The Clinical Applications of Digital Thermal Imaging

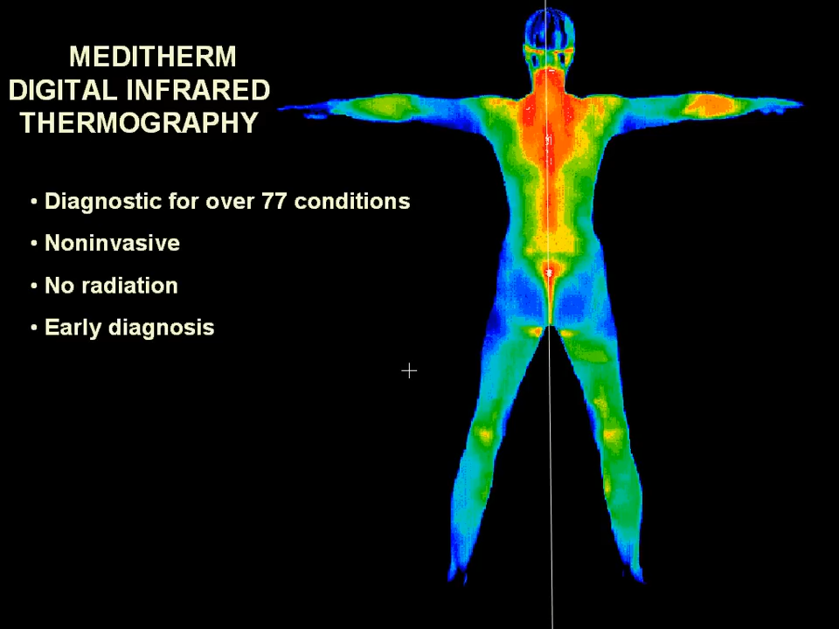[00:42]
DITI or Digital Infrared Thermal Imaging is a highly sensitive and totally non-invasive clinical imaging procedure for objectively detecting and monitoring many injuries and conditions in the human body. Because the human body is thermally symmetrical, we can use comparative views left to right to detect physiological dysfunction. Clinical Thermography is just a simple test of physiology that relies on the sympathetic nervous system control of skin blood vessels and the ability of the sympathetic system to respond and react to pathology anywhere in the body. It is controlled by the central nervous system and pathology is seen along strips of skin called thermotomes.
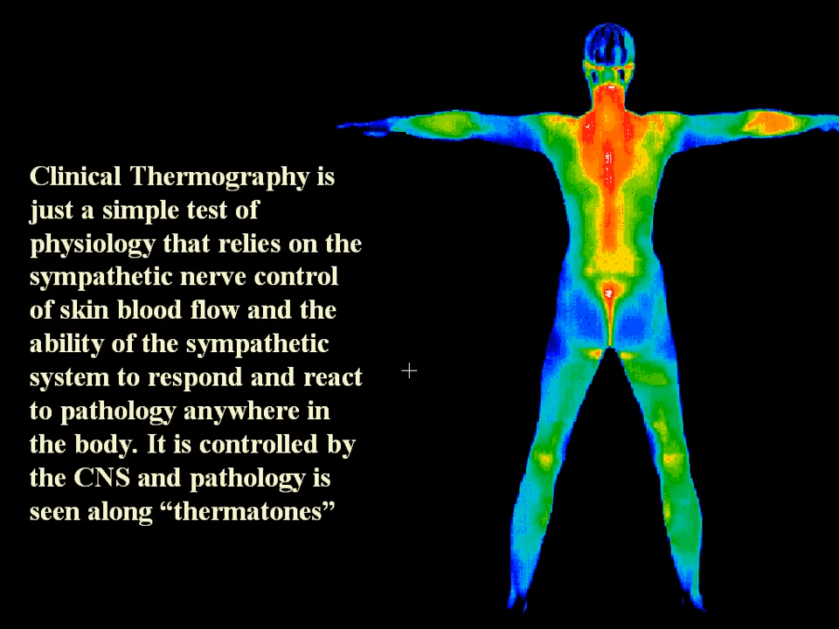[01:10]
Digital Thermography of the Breast Digital Thermography of the Breast takes only 5 minutes and is a valuable tool for alerting your doctor to changing conditions in your breast way before it becomes apparent on physical exam or mammogram. Notice the symmetrical colors in these breast images.
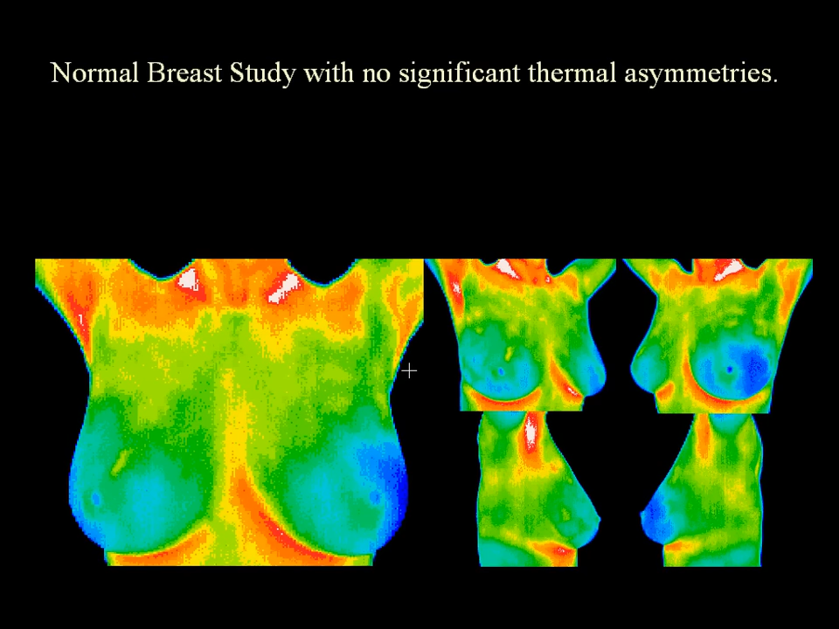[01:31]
This slide illustrates the time it takes active cancer cells to double in a patient under 50. Notice that the cancer may be present for 8 years before a mammogram detects it. Thermography allows visualization of changes much sooner. Notice that at 2 years the breast changes on the left can already be seen in this image.
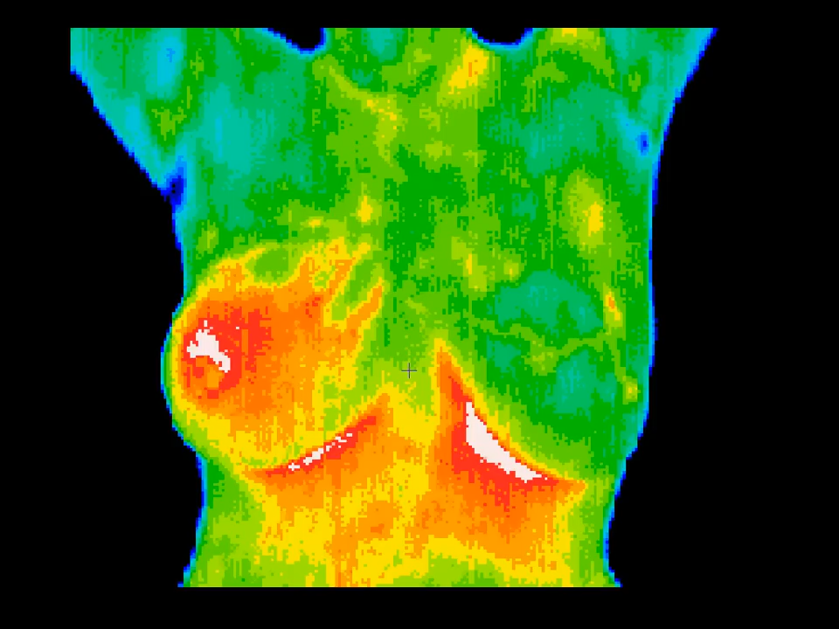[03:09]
Thermography can show significant indicators several months before any of the clinical signs of inflammatory breast disease, skin discoloration, swelling, or pain. Inflammatory breast disease cannot be detected by mammography and is most commonly seen in younger women. The prognosis is poor. Early detection provides the best hope of survival. 1% of breast cancers are found in men. The survival rate is much lower than in women as most breast cancers in men are only detected in advanced stages. This tumor was palpable at the time of imaging. There is a well-established vascular feed that has even caused increased blood flow at the left brachial plexus. There is also drainage toward the sternum that extends to below the left breast.
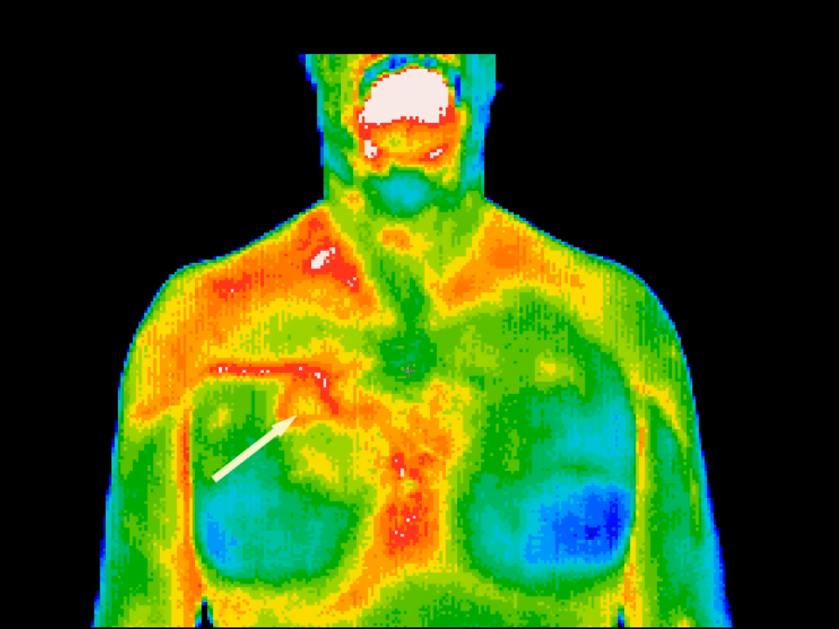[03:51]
Metastasis were later found in other organs and this patient did not do well. The skin as an organ has specific regions called thermotones that through the autonomic nervous system relate to every internal organ and structure. This patient has a hypothermic asymmetry over the left lower chest and has coronary artery disease. The decreased blood flow to the heart is reflected on this picture as the blue circle.
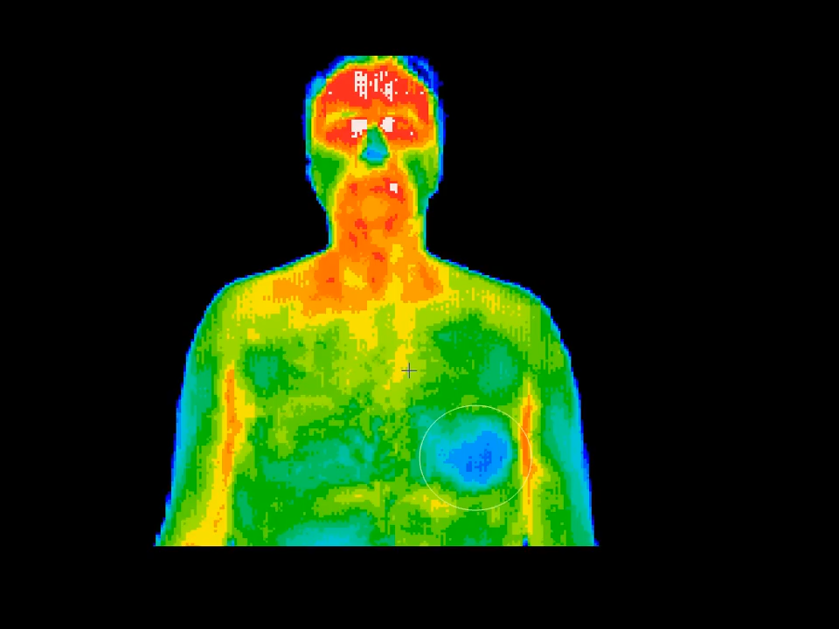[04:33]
He also has an abscess of the left fourth tooth as evidenced by the red and white inflammation around his mouth. This patient presented with low back pain, but there were no thermal findings in the back. However, the abdomen showed a well-defined area of inflammation over the right kidney thermotone, which could refer pain to the back. Subsequent testing confirmed a kidney infection.
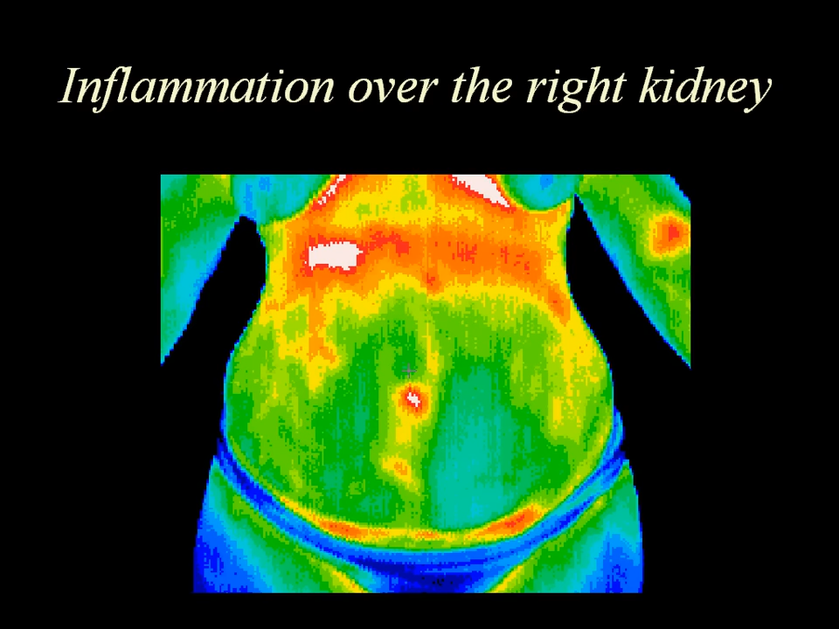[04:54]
The primary finding in this image is the local area of hyperthermia over the hepatic flexure of the colon. Diverticulitis was diagnosed after clinical correlation with thermographic findings.
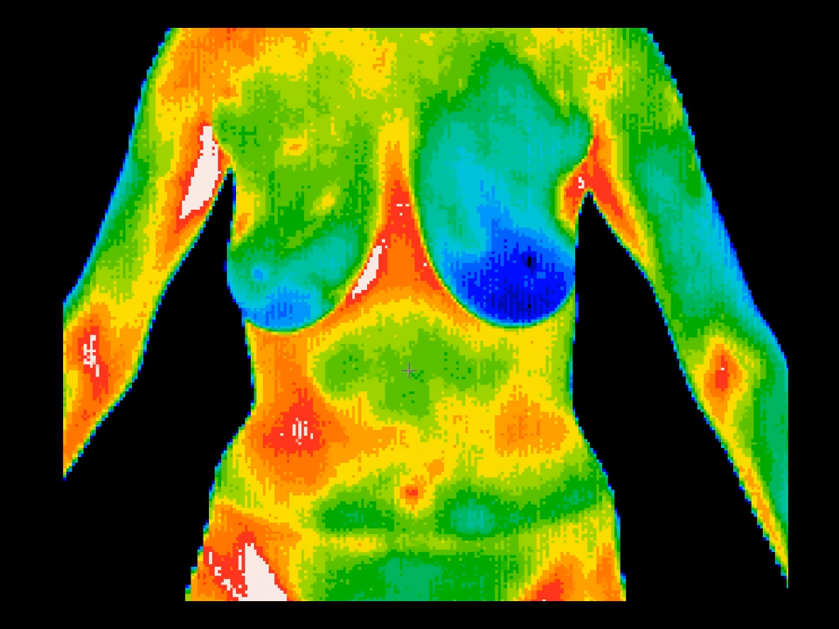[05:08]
The anterior view of the upper legs shows a patient who has unexplained pain in the right leg for over a year. The thermogram shows a varicosity with a perforator that vascular surgeon was able to treat with minimal intervention due to the accuracy of the location. The image showing the vascular pattern in the right lateral leg was of a patient who had had a three-year history of pain in the mid-thigh and knee. Nerve conduction tests and a full range of anatomical imaging tests failed to find the cause for the pain.
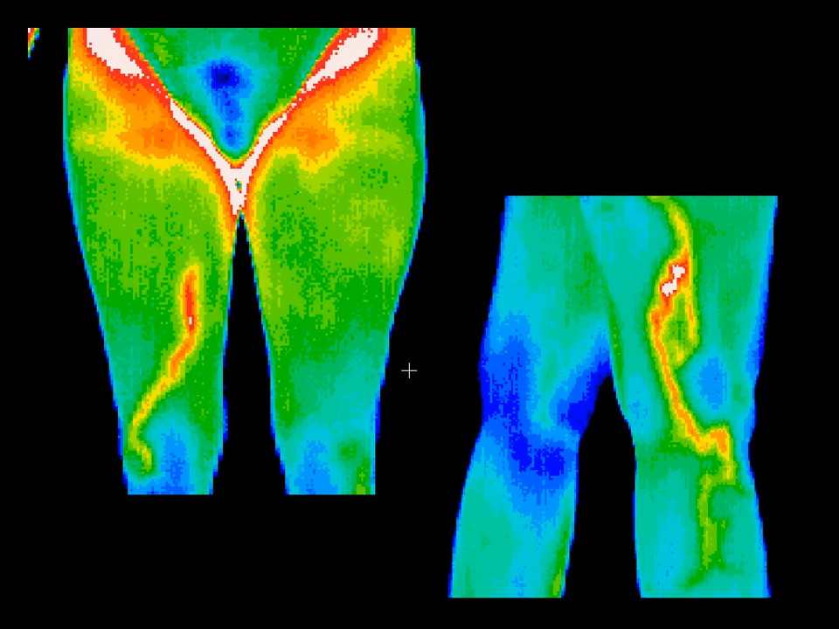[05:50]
The thermographic study led to a confirmed diagnosis of phlebitis. Thermography uses the body's sympathetic nervous system control of skin blood flow as a window into the autonomic nervous system. A compromised immune function or autonomic neuropathy will always produce a distinct area of hypothermia over the T1-T2 region on the back. It looks like a giant blue bullseye.
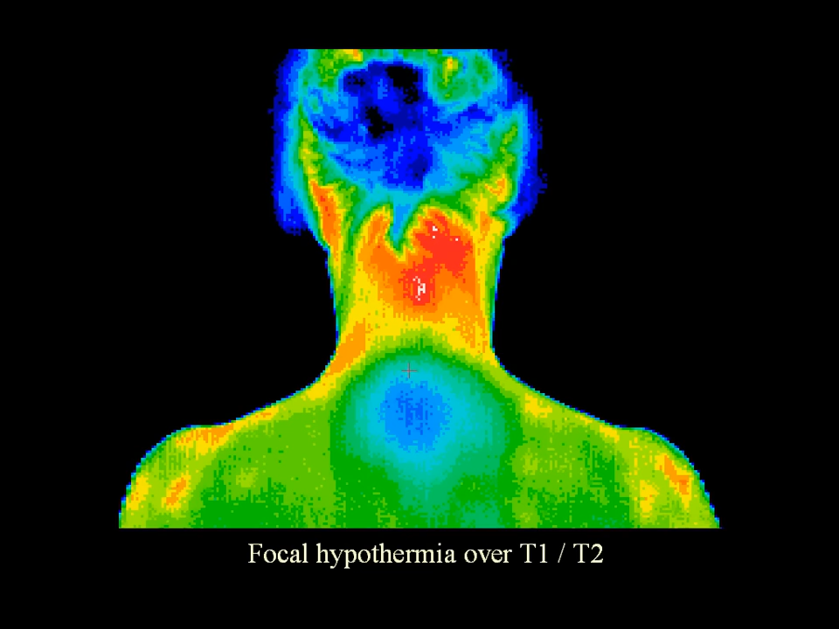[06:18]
100% of patients with positively diagnosed autoimmune-related conditions exhibit local hypothermia over T1 and T2. These patients all suffer from chronic fatigue syndrome and fibromyalgia. The reliability of this phenomenon allows us to monitor the response to treatment and rehabilitation over days, weeks, or months.
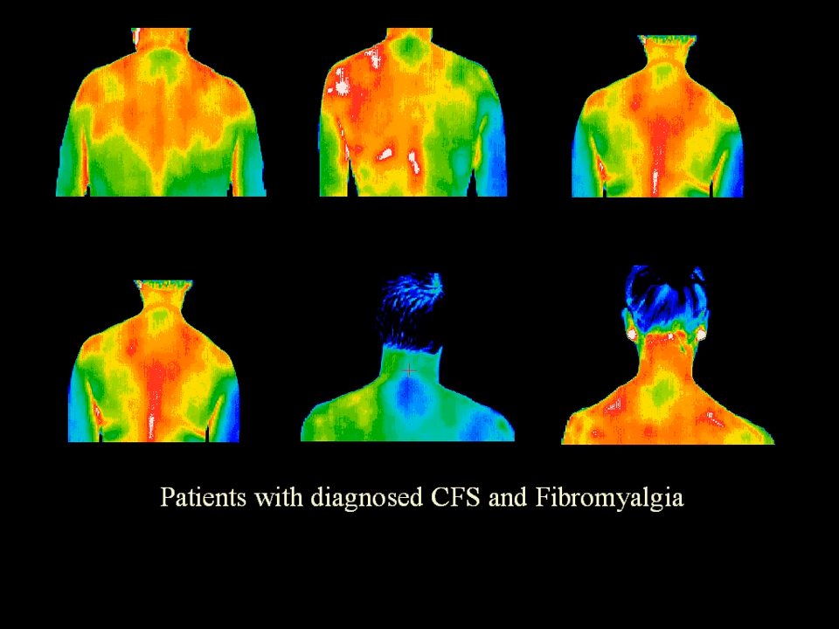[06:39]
This image shows hyperthermia
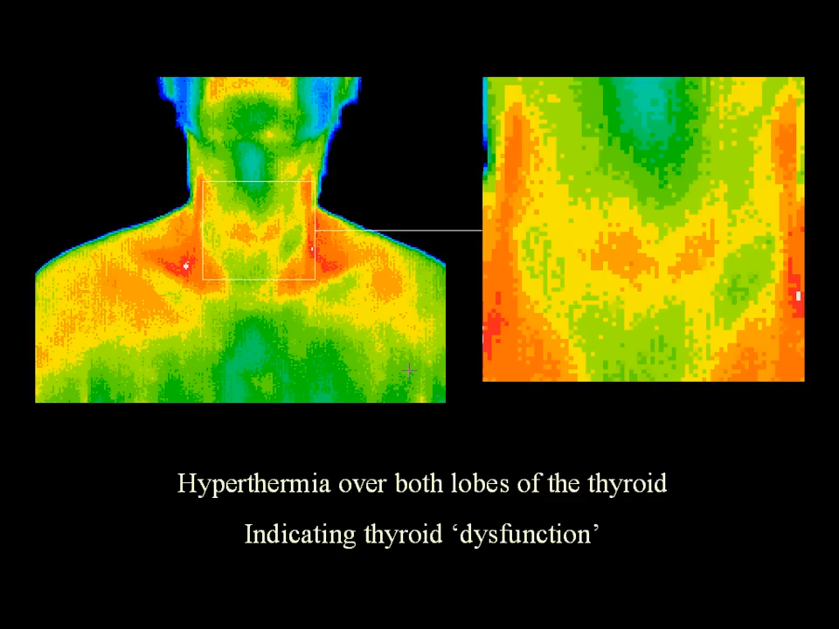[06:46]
over both lobes of the thyroid indicating thyroid dysfunction.
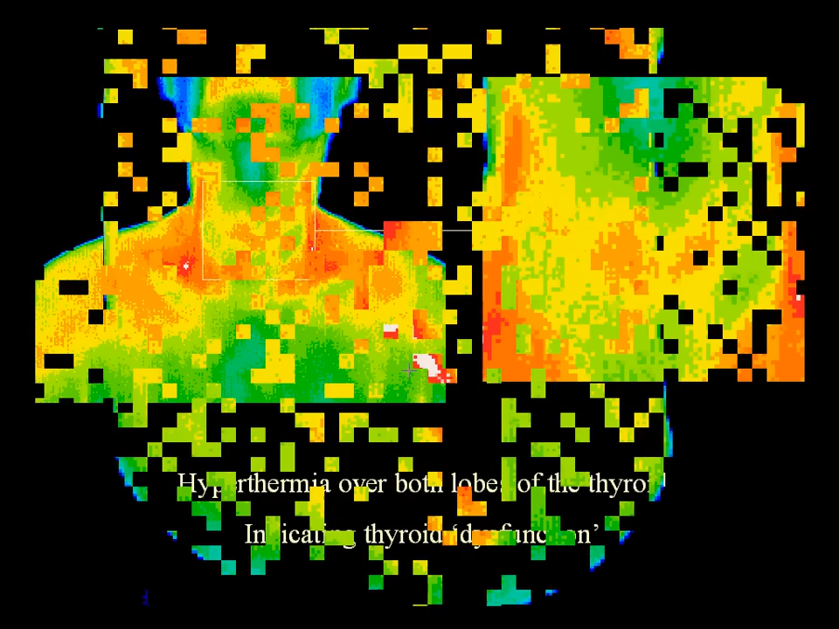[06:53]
This image shows the abdomen of a patient with hepatitis.
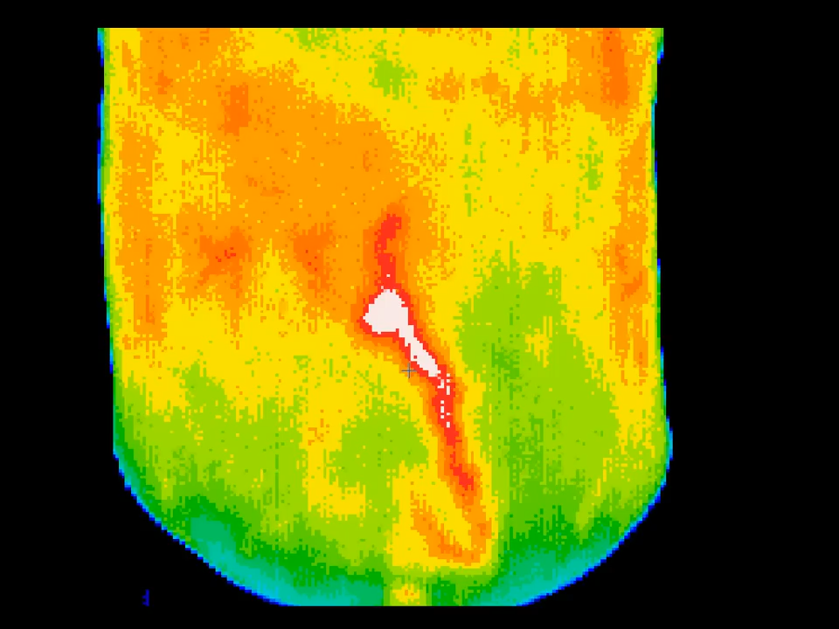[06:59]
The hepatic blood vessel, which normally closes after birth, has now reopened from the liver to the embolicus, that is the J in the middle of the lower part of the image. Referred pain syndromes can be difficult to diagnose. This patient presented with nonspecific pain in the lower right arm, which had been investigated with a number of different modalities.
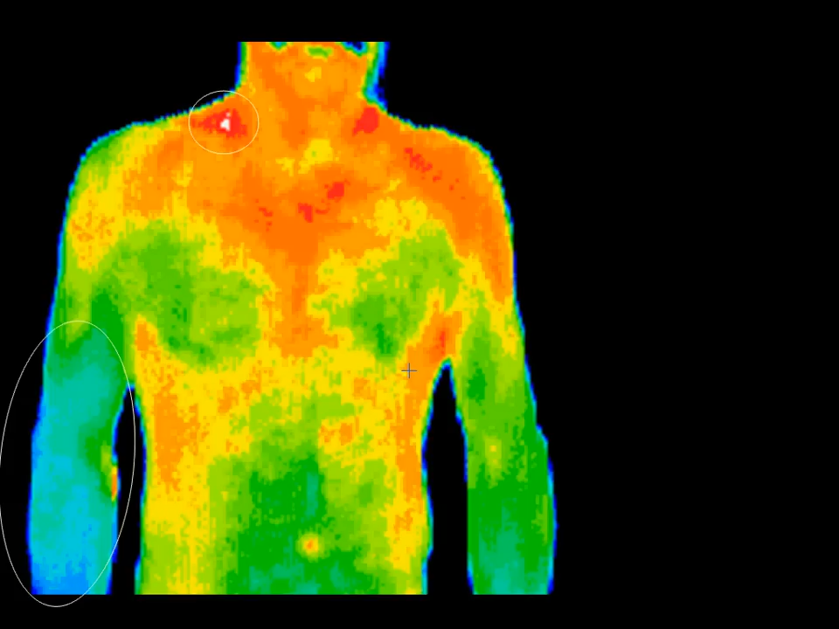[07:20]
Thermography showed the thermal asymmetries between the left and the right arm that led to the positive diagnosis. When there is a brachial plexus entrapment or neuropathy, the sympathetic outflow is low and the colors are blue and green and much cooler than the opposite side, as seen in this picture.
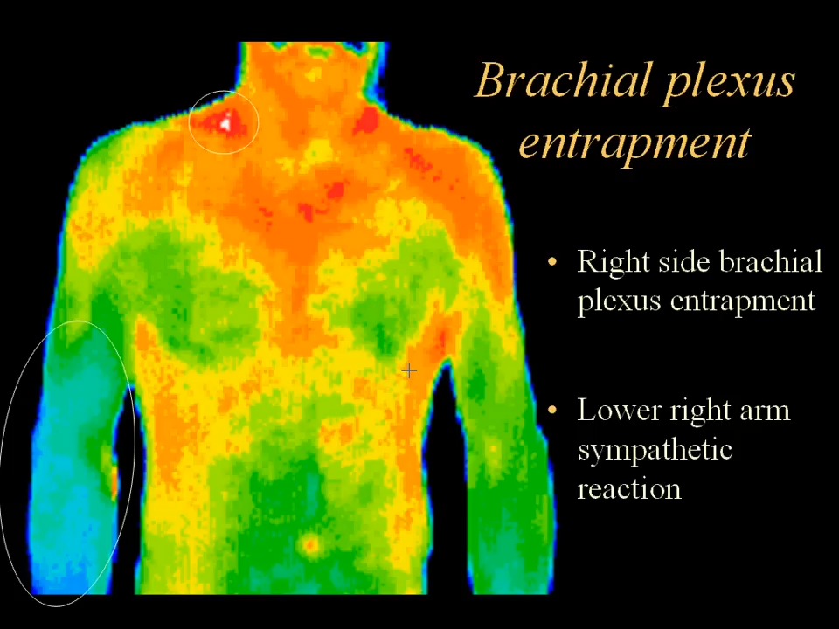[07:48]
Also, there is inflammation up at the right neck area where the brachial plexus nerves are found. In this image, a trigger point associated with a specific anatomical structure can be seen.
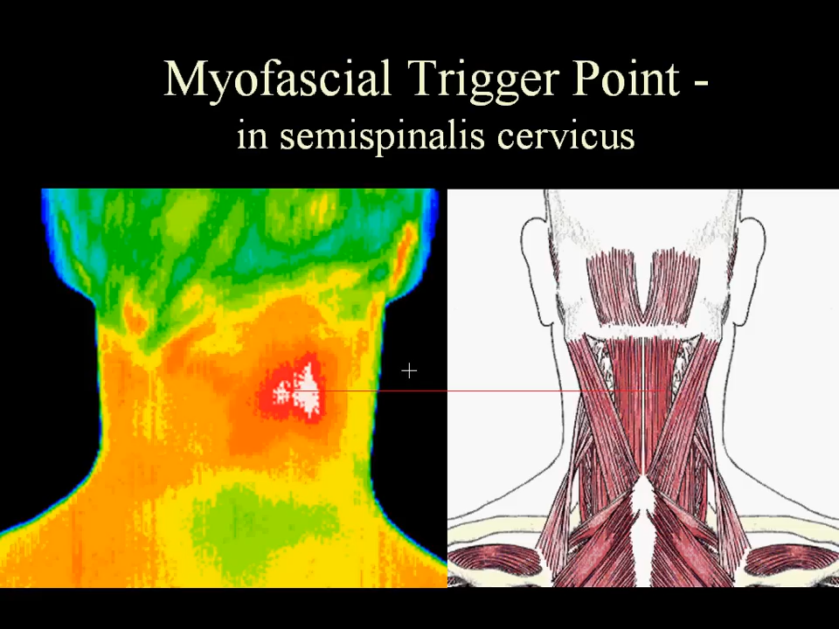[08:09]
If this is included in the report, the doctor then knows where to put a trigger point specifically to take care of the pain.
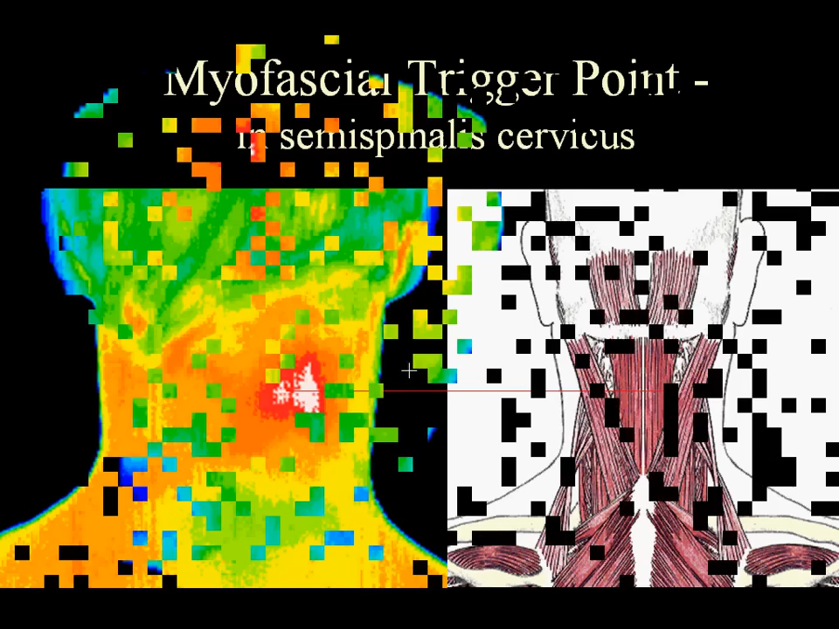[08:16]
This athlete had a history of a recurring pain and stiffness in his upper left shoulder.